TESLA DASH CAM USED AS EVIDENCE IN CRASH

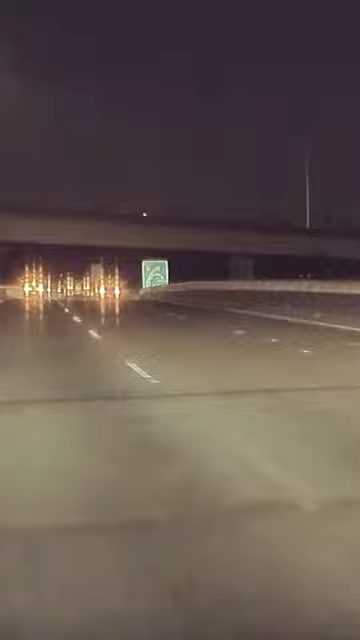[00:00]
The Tesla merged to the left lane to overtake a Subaru Impreza, but that's when everything went wrong that could go wrong.